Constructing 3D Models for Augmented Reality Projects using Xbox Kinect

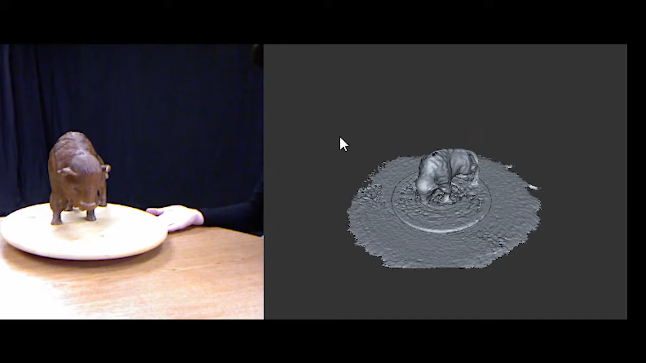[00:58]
You can interface with the capture model with your mouse.